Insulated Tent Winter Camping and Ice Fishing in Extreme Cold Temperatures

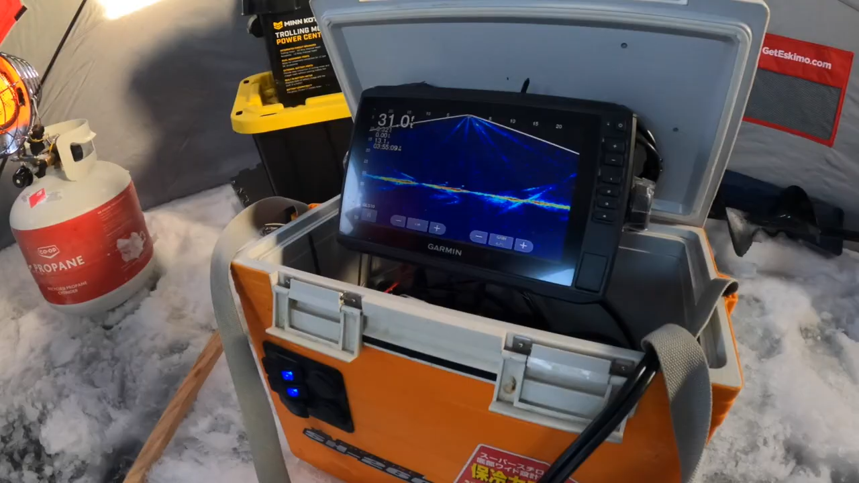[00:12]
We're marking fish on the LiveScope.
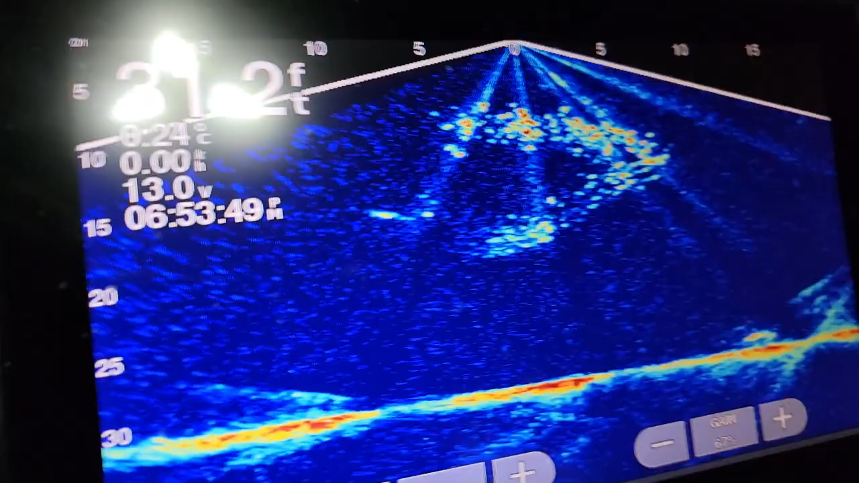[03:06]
Look, there's a big fish chasing the bay fish.
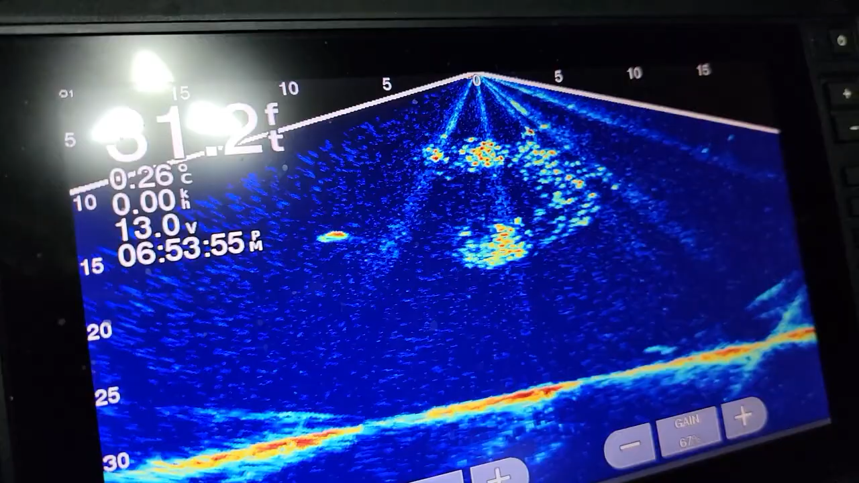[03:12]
Oh, there's one on the bottom too. Better drop down.
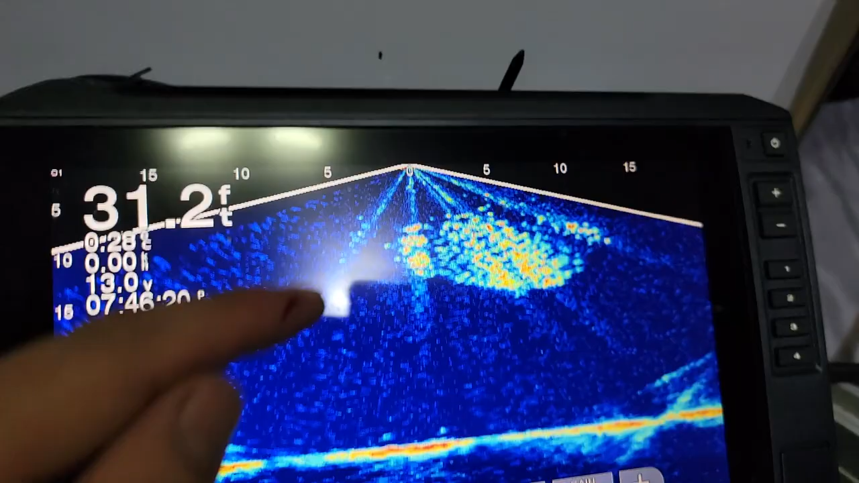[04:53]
On screen: depth 31.2 ft
I also caught my finger on the walleye, but you see all this bait fish? I think that's all ciscos, and they're just big fish chasing them around back and forth.
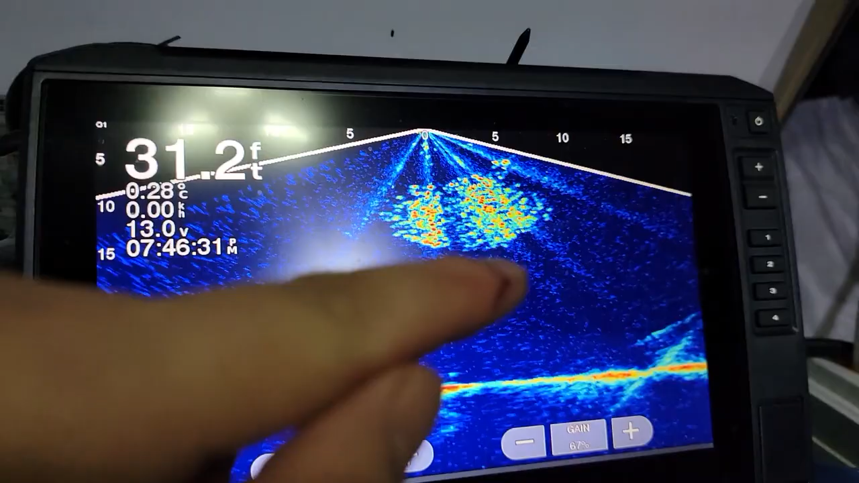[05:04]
On screen: depth 31.2 ft
And I have a jig and a minnow just within the whole cloud of fish,
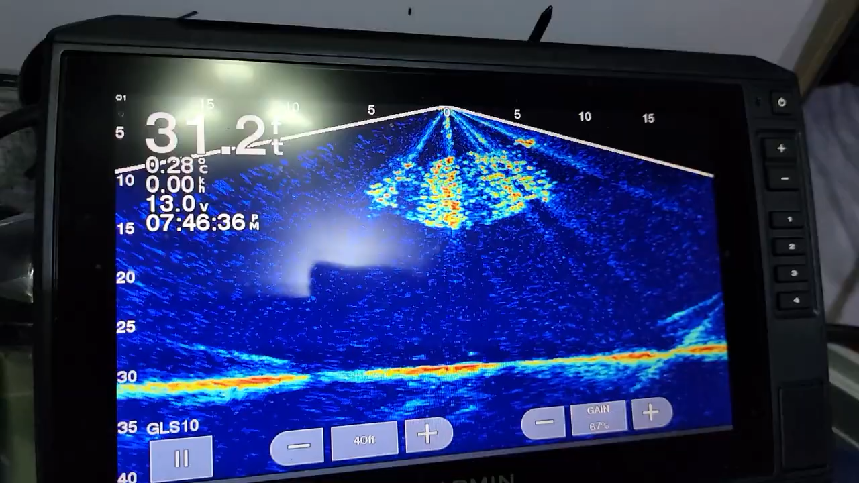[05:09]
On screen: depth 31.2 ft
and then kind of jig it once in a while. And yeah, I was lucky enough to have that walleye come and take a look.
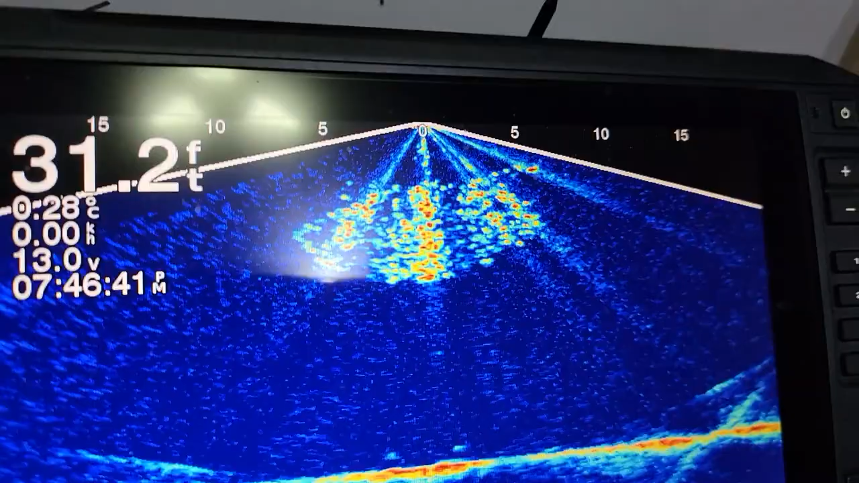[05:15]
On screen: depth 31.2 ft
I kind of just lifted it a tiny bit and gave it a little tiny shake.
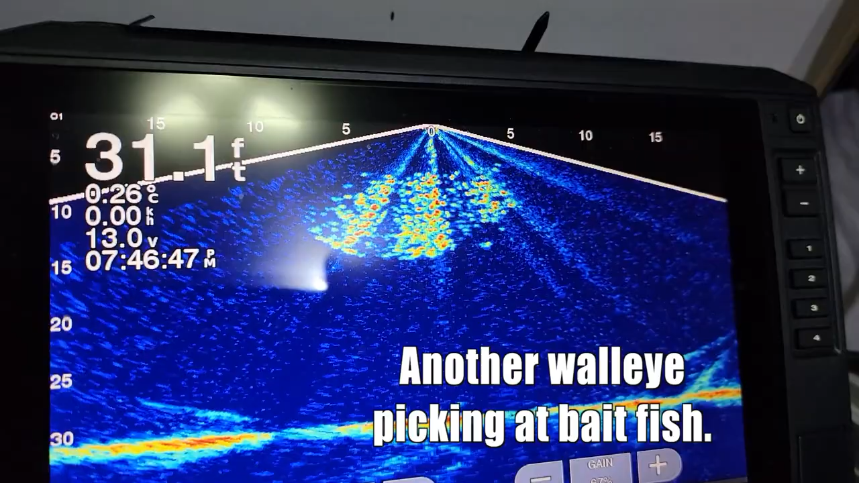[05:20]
On screen: depth 31.1 ft
And yeah, it took and let it eat for 1 second and then set the hook, and the rest was history.
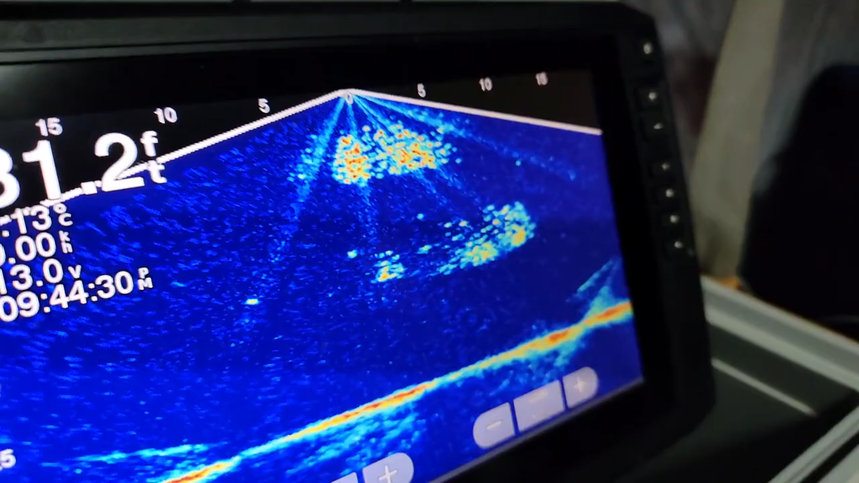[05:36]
There's two groups of bait fish up on top and one lower, and there's a gap in between.
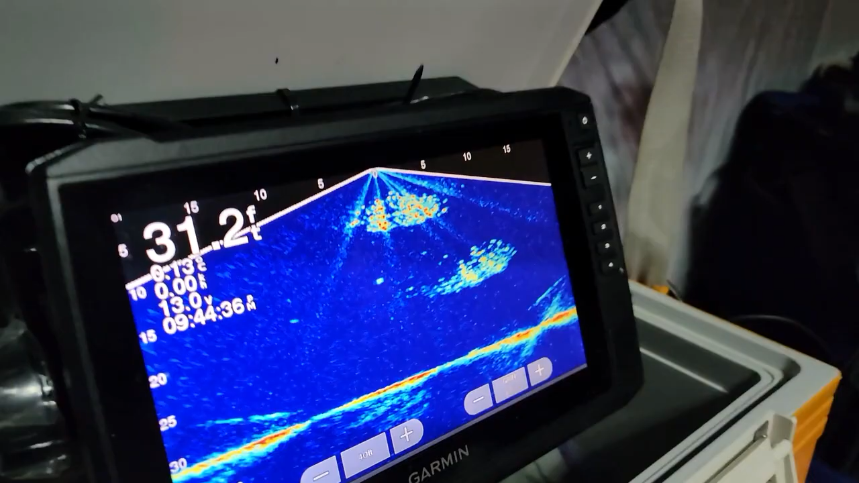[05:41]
On screen: depth 31.2 ft
Big walleye just swam in the middle of it and cut the school into half.
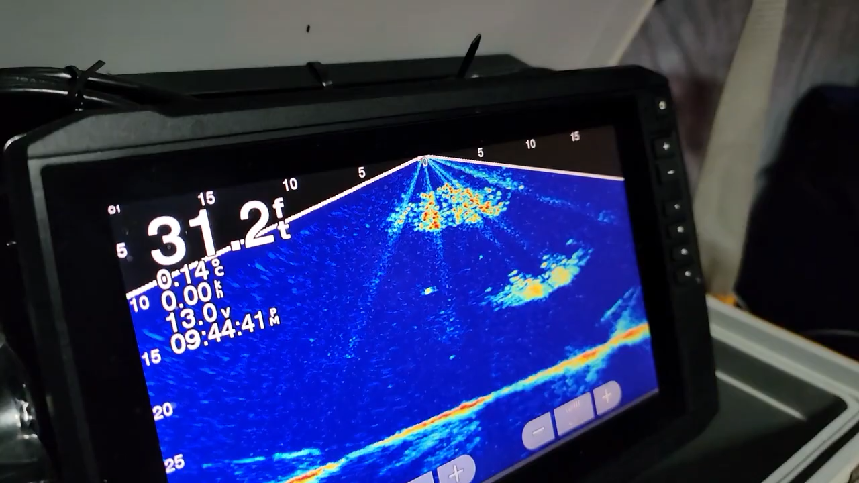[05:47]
On screen: depth 31.2 ft
It's pretty cool. We are just jigging.
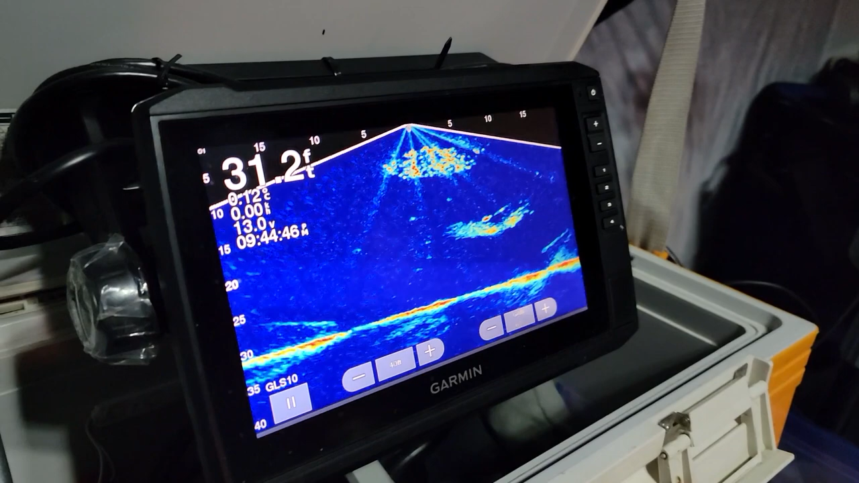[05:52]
On screen: depth 31.2 ft
See that big mark? That's a big walleye. Look, it's chasing. That big walleye is chasing the group of bait fish.
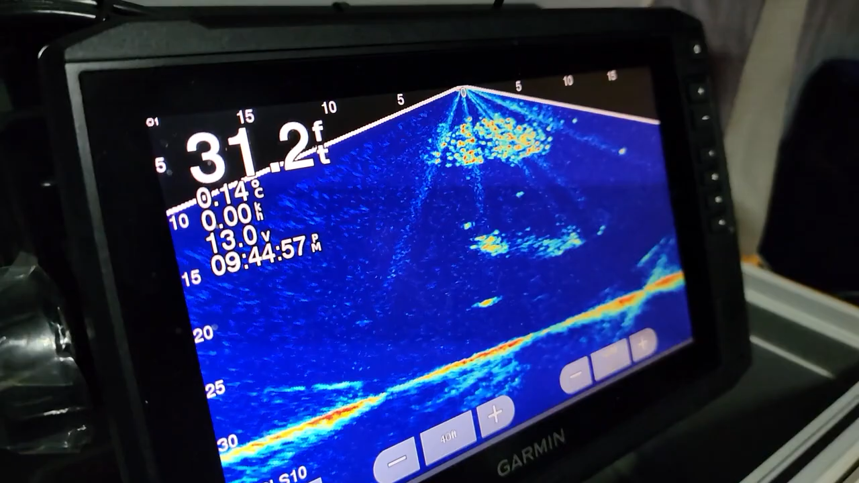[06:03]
On screen: depth 31.2 ft, water 0.14°C
There's one, a big one down here too. Check that out.
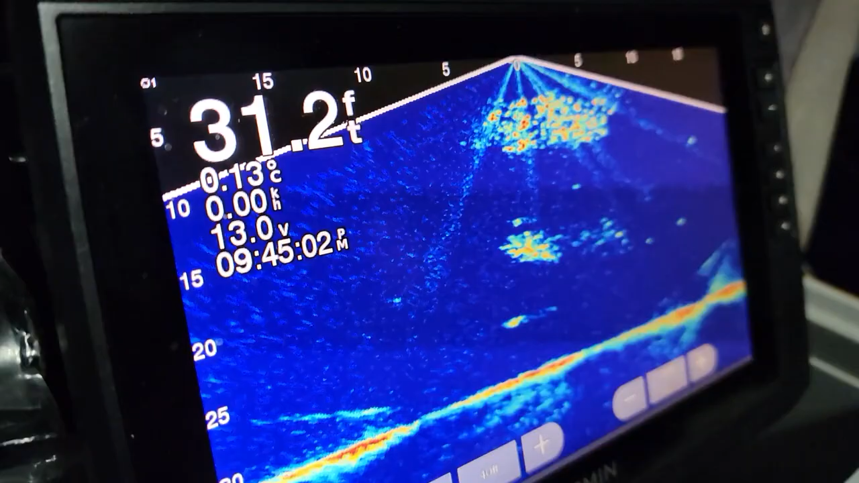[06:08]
On screen: depth 31.2 ft
That's a nice big walleye. Look, oh, chasing right beside, right below me.
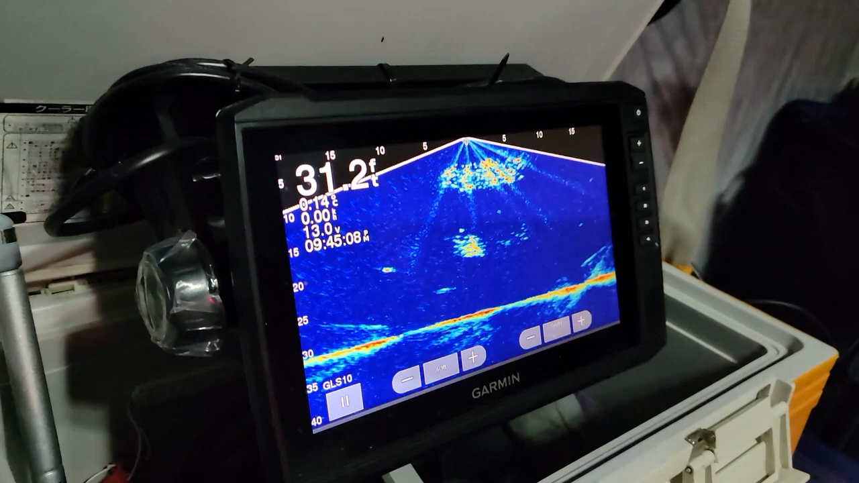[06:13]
On screen: depth 31.2 ft
Yeah, it's pretty cool. It's about 9:45 in the night. Crazy.
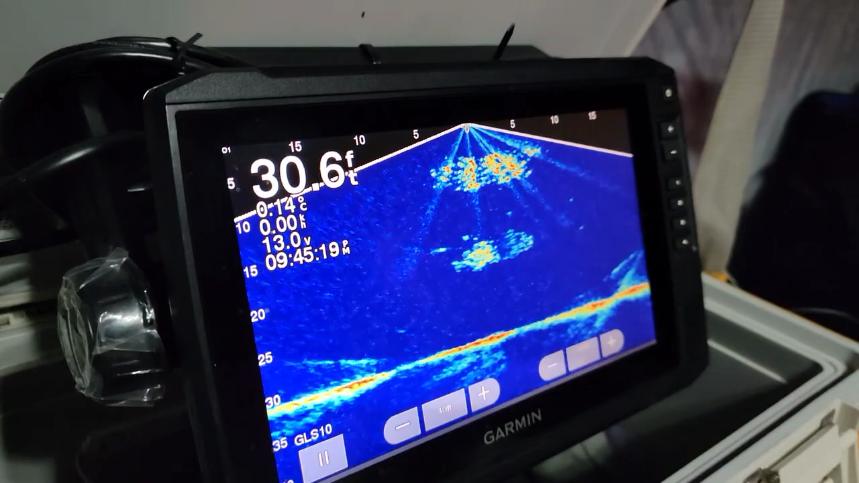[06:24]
On screen: depth 30.6 ft
They're eating late. All right, 10:30. Another Chinese snack here.